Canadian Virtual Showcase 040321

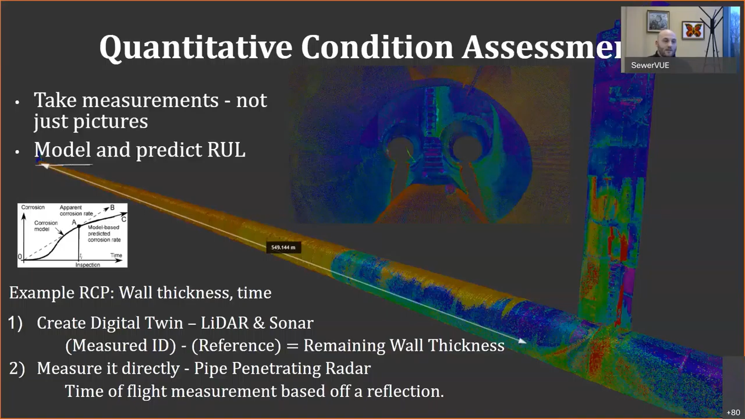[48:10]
Or you can measure it directly with a technology called pipe penetrating radar, which is a time of flight measurement based off of a reflection. Sewerview offers both of these services. Here's just in the background image of the slide some recent LIDAR data. Sewerview is collected with our robots. On the pipe penetrating radar front, typically data is represented as you see on the screen here.